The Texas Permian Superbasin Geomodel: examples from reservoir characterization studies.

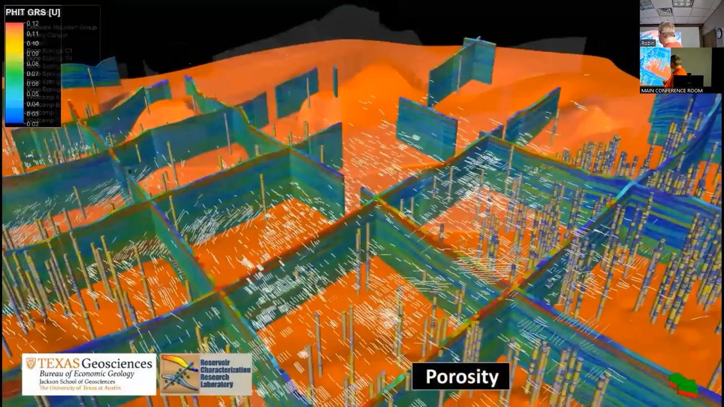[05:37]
In this particular case, we're showing the porosity distributions in the Delaware Basin.
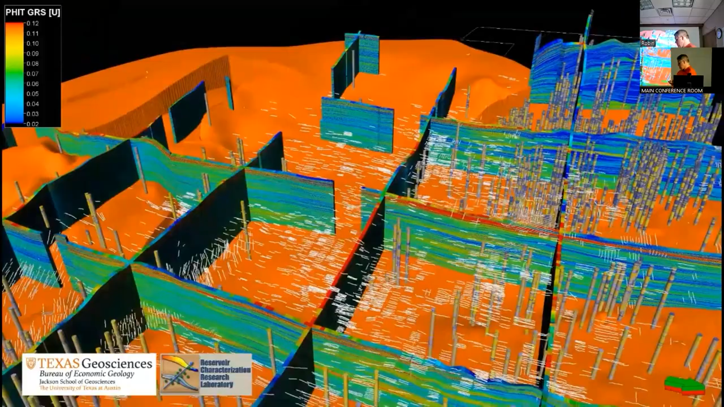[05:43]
So this little example shows the geo-referenced registration of the West Texas Geological Society cross sections.
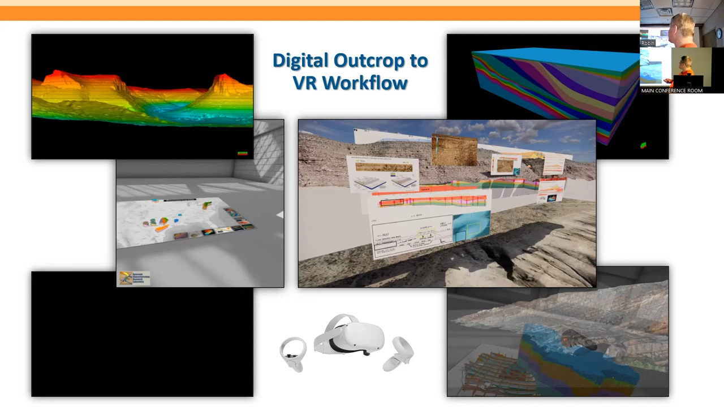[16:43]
Now, I can't talk about, well, a correlation without, of course, you know, making sure that we learn as much as we can from Charlie's experience in the outcrop. So what we have here is a quick little segue, something that Charlie and I have really been focusing on here the last couple of years, which is to bring in as much of the outcrop data into a three-dimensional environment as we can. But you can kind of see from these pictures, especially in the lower right-hand corner, for instance, what are we doing here? Well, we're actually using a virtual reality environment.
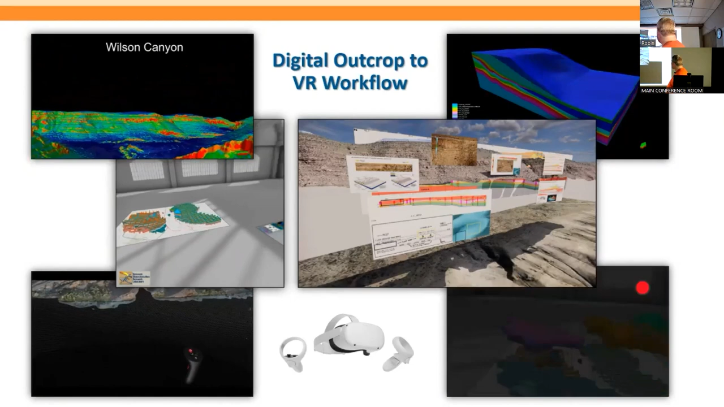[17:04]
So what we're doing is we're trying to bring as much of the outcrop, the digital outcrop models, into a VR view where it's immediately apparent to the viewer that it's in 3D.
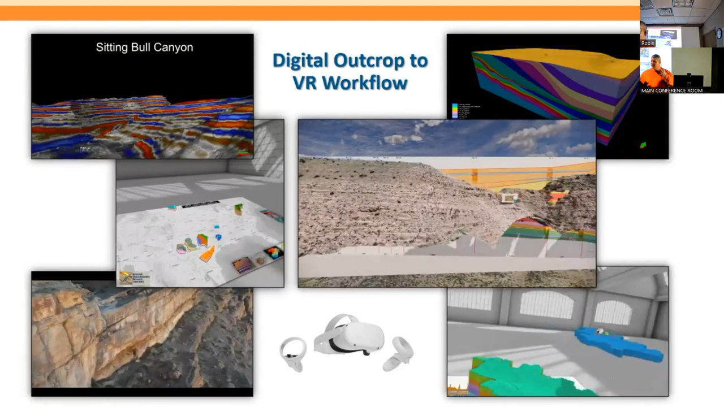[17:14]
So for a typical geoscientist, it becomes very easy to interpret important horizons on an actual outcrop model. And beyond that, we can bring in all kinds of other data.
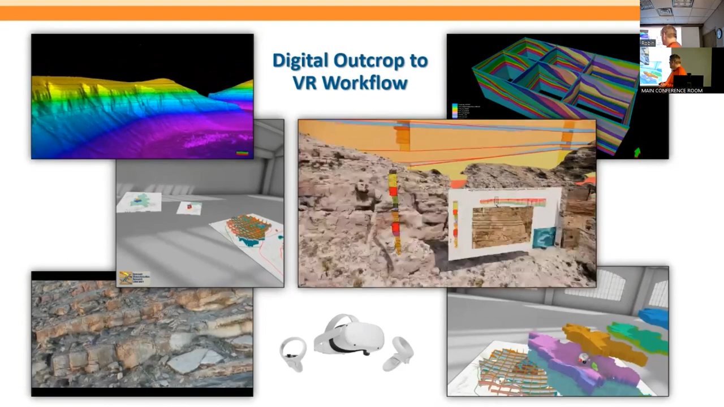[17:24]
We can bring in subsurface data, we can bring in seismic data, we can bring in core tables.
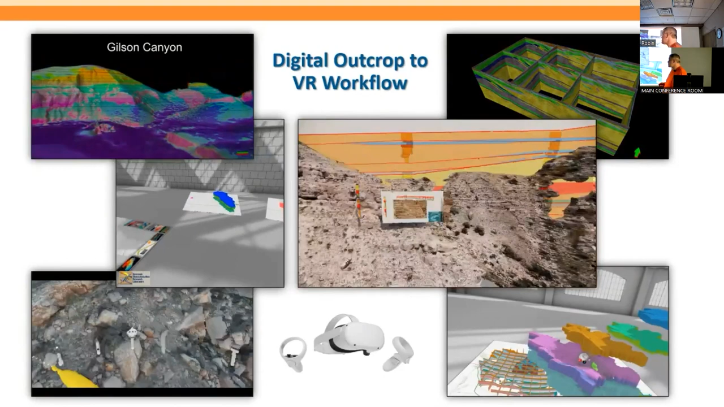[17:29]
So it's really a new way to do this sort of geology without you having to necessarily go to the outcrop,